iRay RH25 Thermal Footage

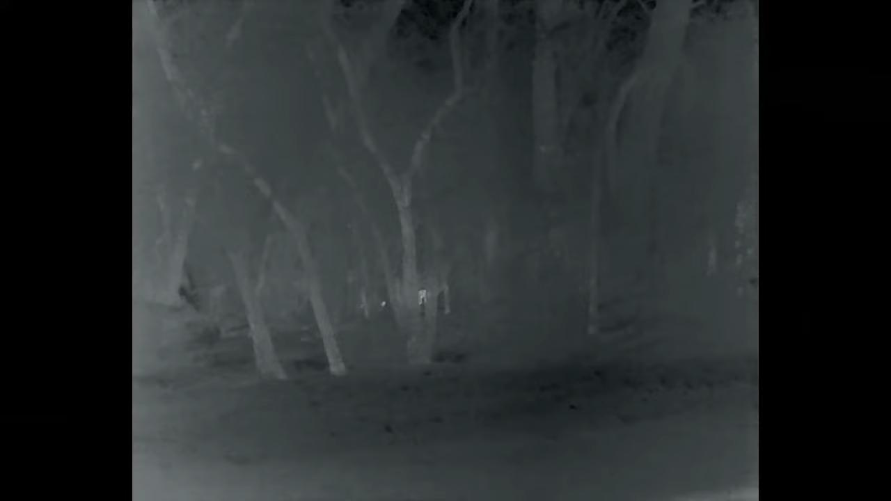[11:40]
But if you aim this device out a window driving by a forest, you can even see deer well within the tree line.
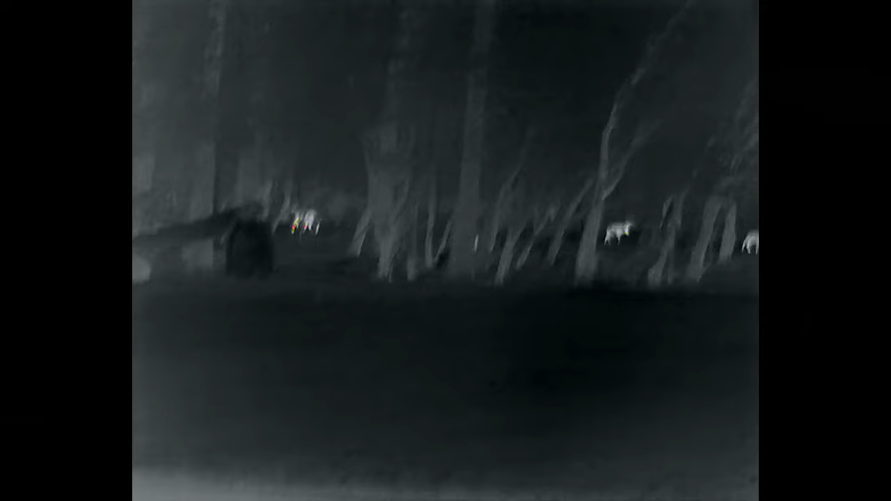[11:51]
It's impressively sensitive. Right away, you can pick up pretty much anything living in an environment like this. I should mention, it is still winter in the Midwest.
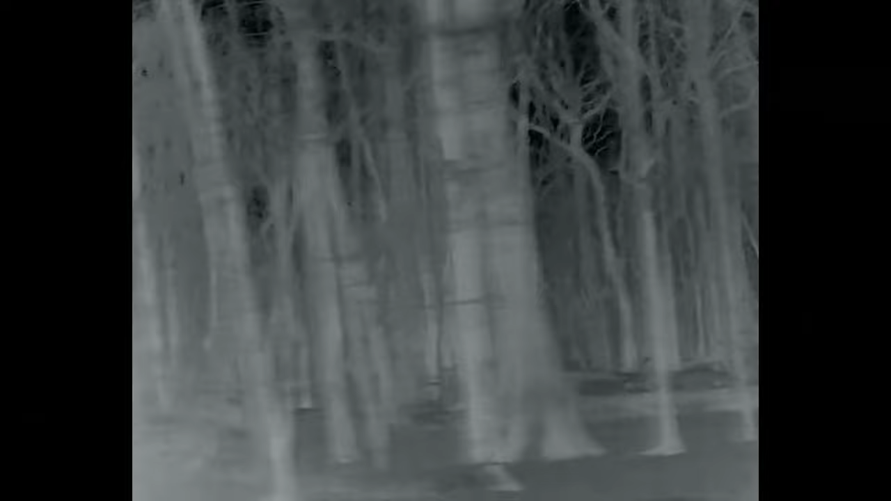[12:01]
So this footage is all at most 50 degrees outside. Stands to reason that as it gets warmer ambient temperature, the device would not do as well.
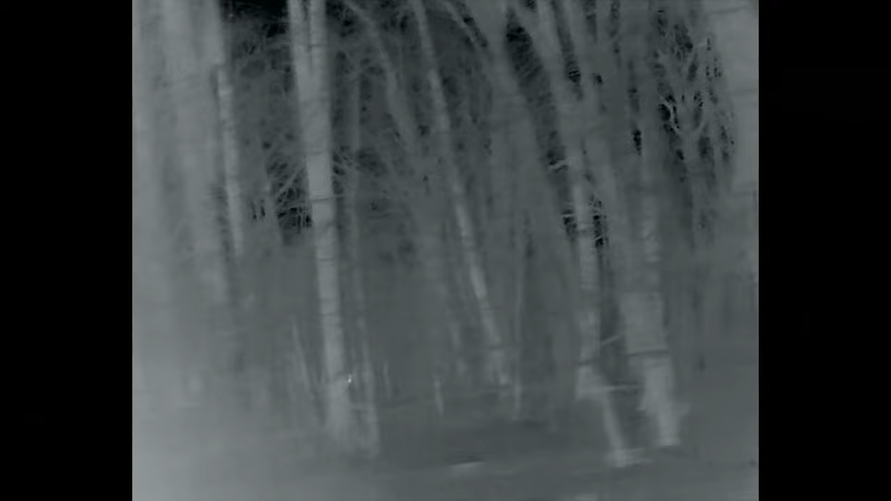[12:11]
Picking up body heat relative to ambient heat. But this is what we have to work with so far.
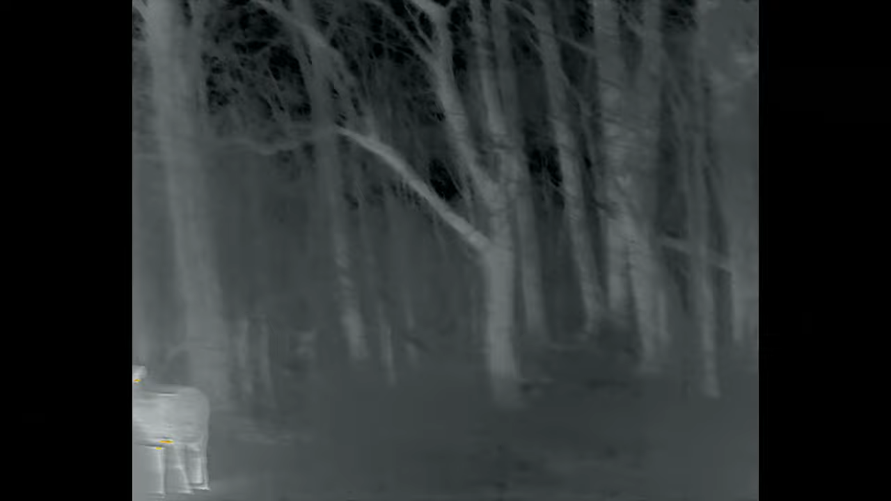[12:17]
And so far, I'm impressed. Some more footage comparing the color palettes.
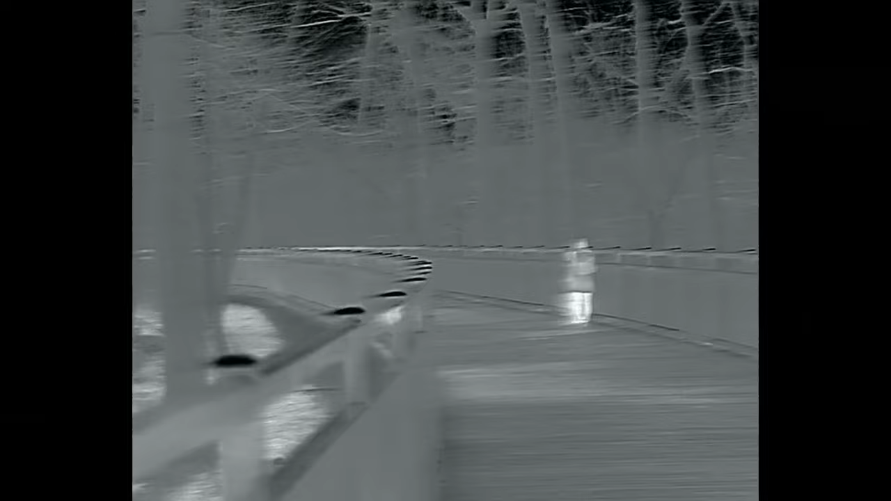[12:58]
White hot here, again, looks like high resolution,
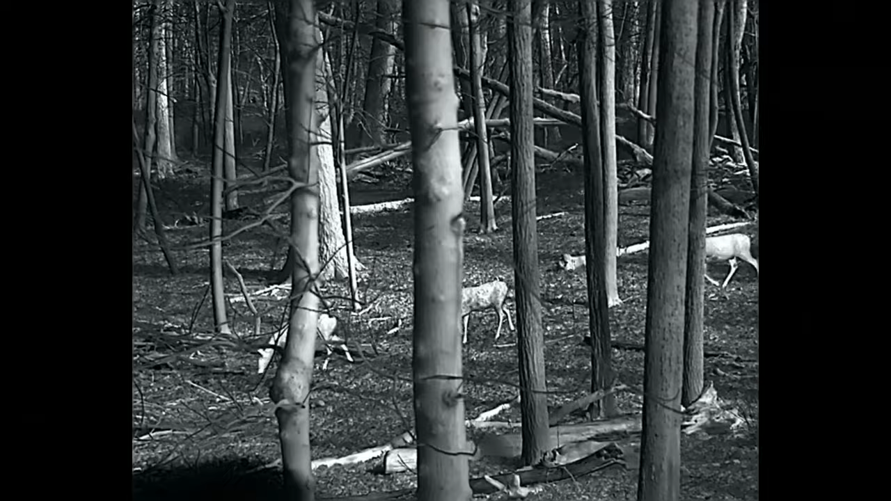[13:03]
high quality footage from a regular camera that has some kind of high contrast filter to me, which is high praise for the image quality of this device.
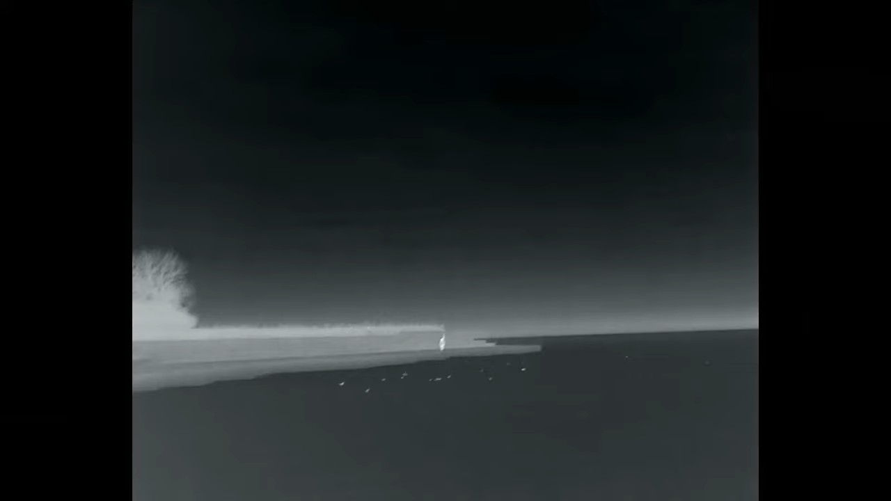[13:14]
Moving back to a very urban use case.
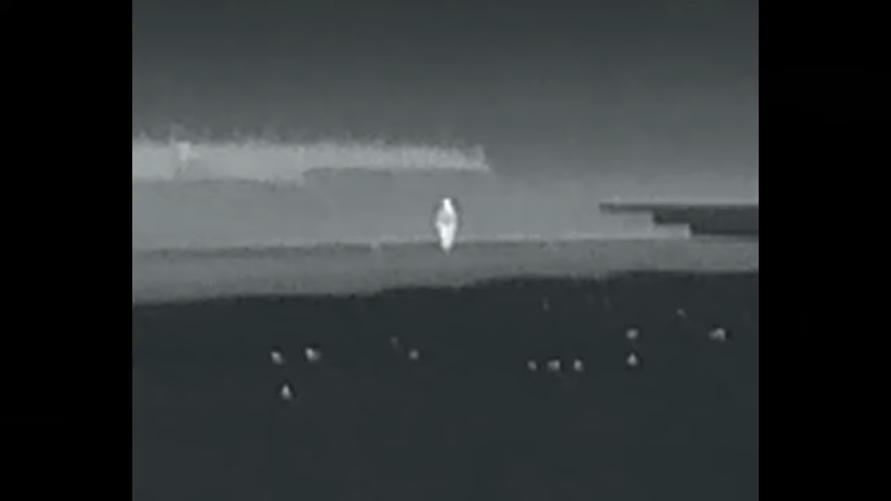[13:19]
Here we have the Lake Michigan lakefront with an unknown individual there, probably 200 yards away. You can easily make out.
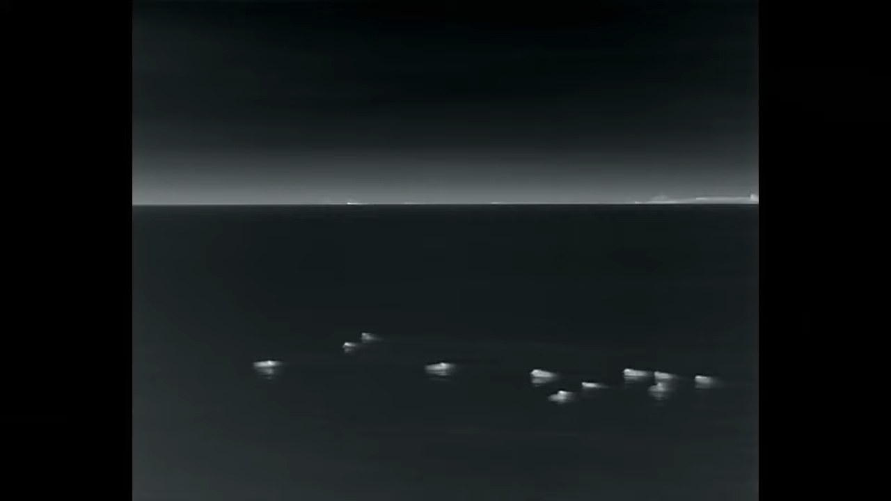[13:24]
Panning to some ducks and the downtown Chicago skyline as urban as it gets.
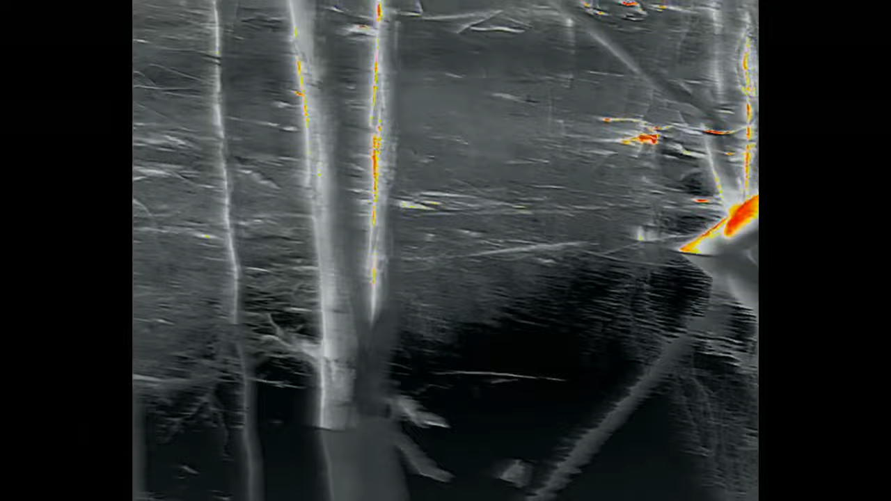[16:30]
It's because the RH 25 comes from a Chinese company.
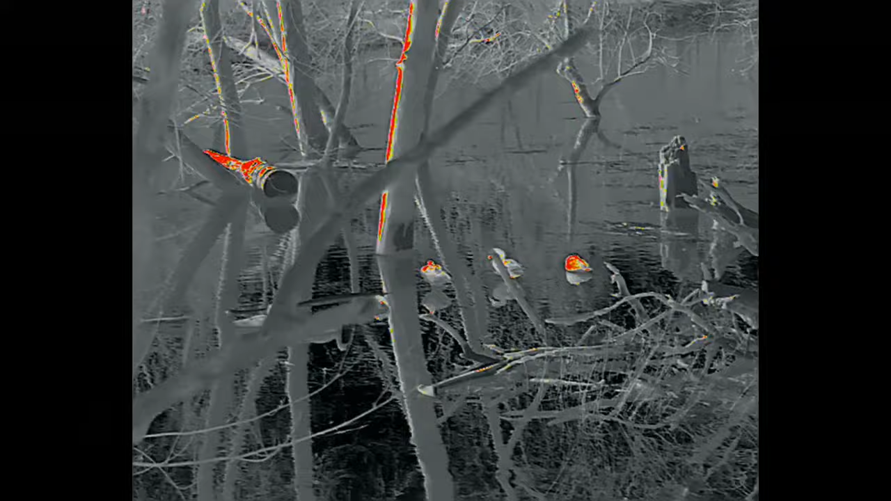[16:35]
It's a Chinese thermal core. So don't tell me about China. I know China. That's unfortunate.
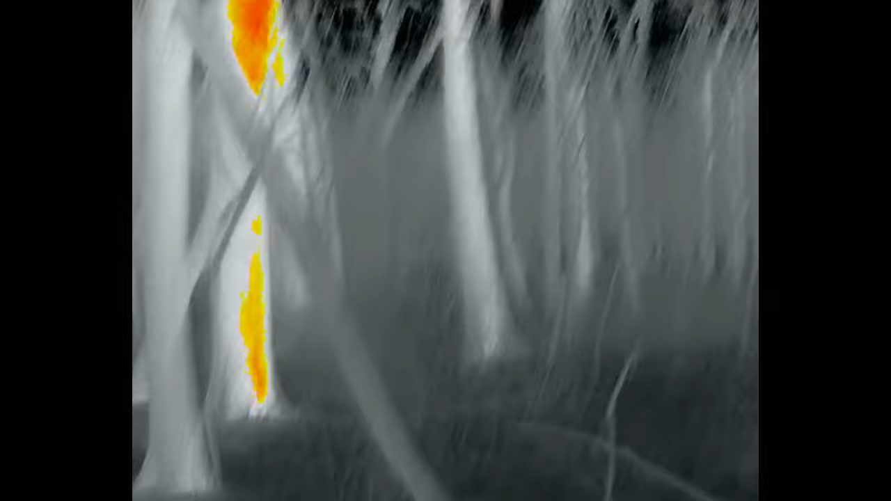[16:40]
We all wish we could buy only US made, but in this case, the alternative for US made is just not affordable for myself.
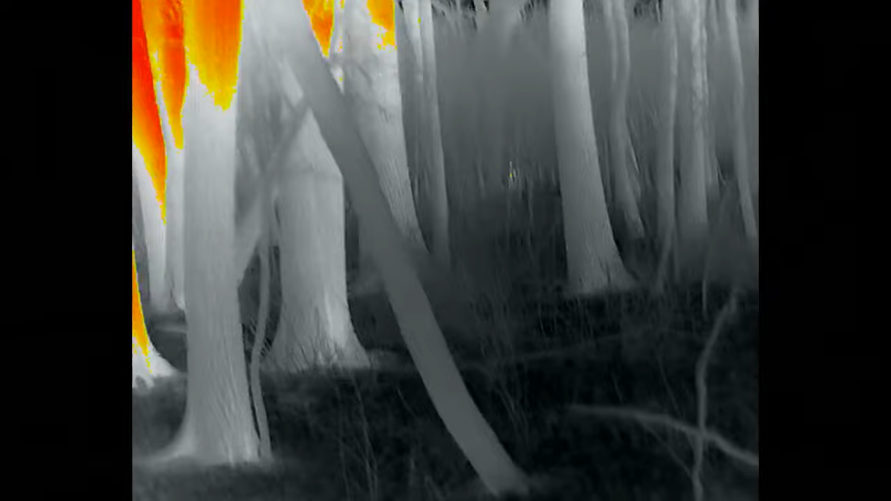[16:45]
The AGM Sting IR is a lower priced alternative to the RH 25,
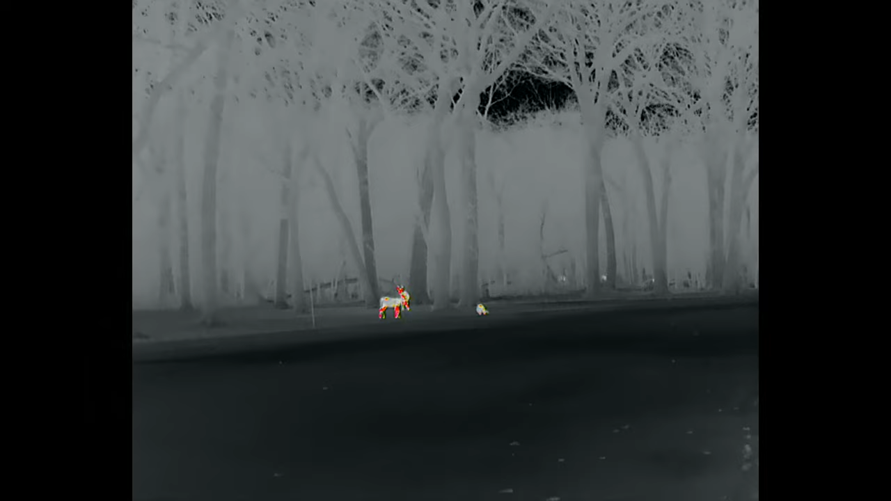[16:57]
I believe they both use IRA cores in fact, so unfortunately still Chinese components.
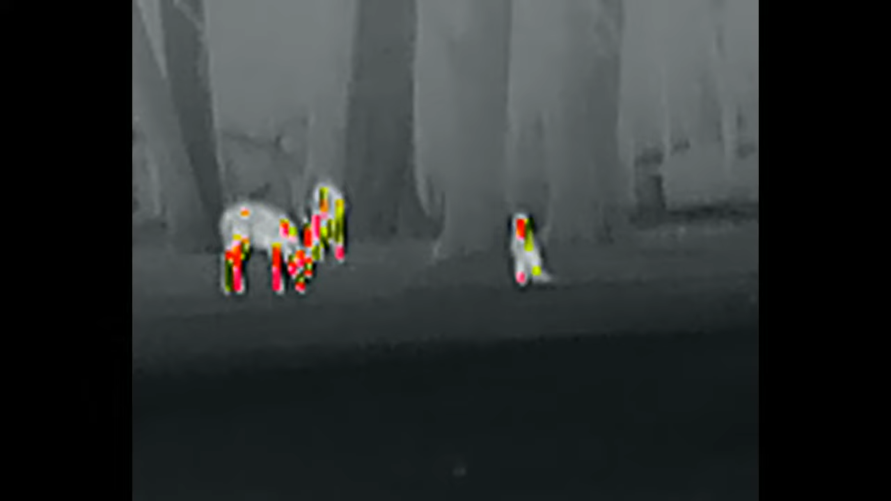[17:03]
The problem with the Sting IR is it's only rated for 5.56
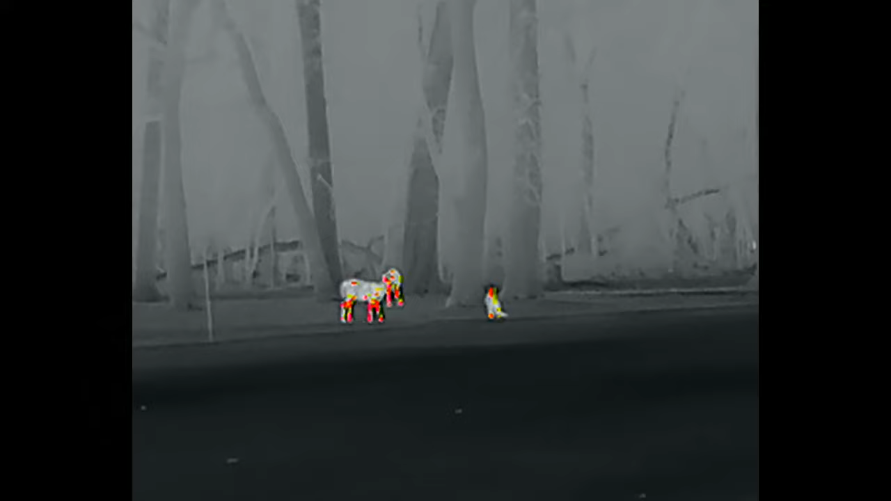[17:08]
recoil compared to 300 Win Mag on the RH 25,
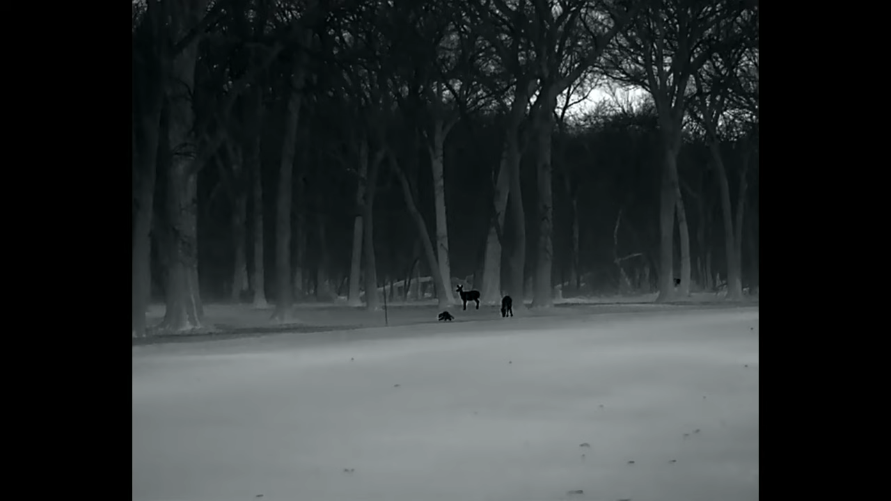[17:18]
The Sting IR also does not offer onboard recording, which was a big negative for me.
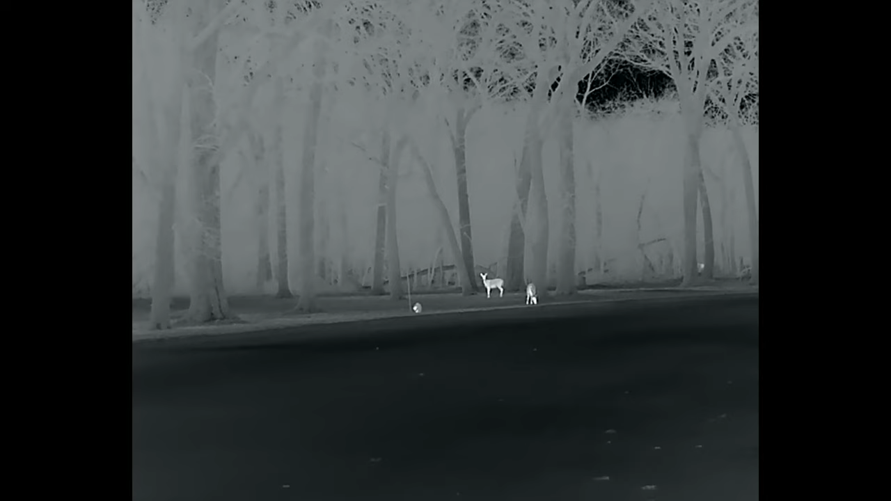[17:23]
You can see from this video, I certainly appreciate the onboard recording from the RH 25, and I intend to use it going forward visiting
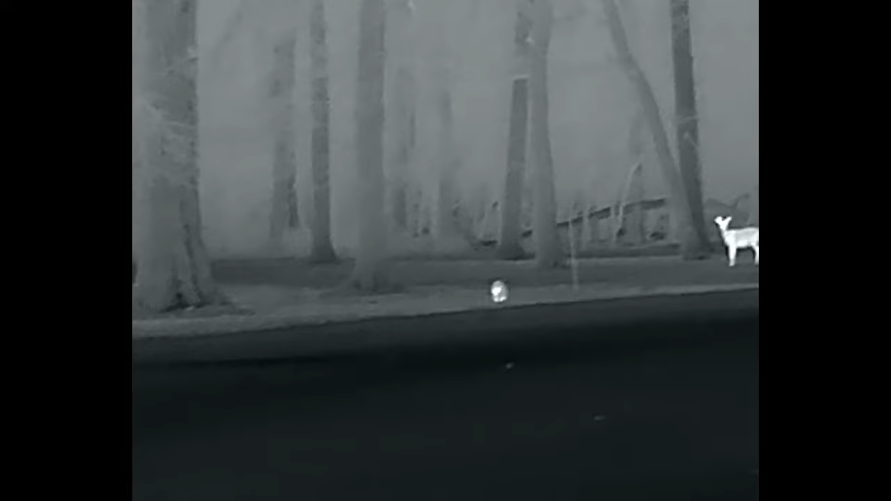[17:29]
the Smokies and other places that would make for cool wildlife spotting.
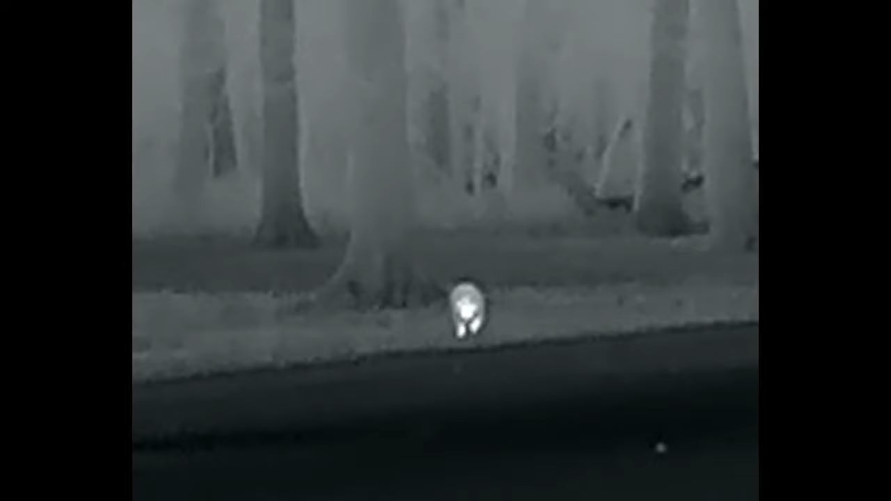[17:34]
In terms of the 640 Sting IR, all of the limited footage I've seen from it, unfortunately, just does not look as crisp and sharp as the 640 footage from the RH 25.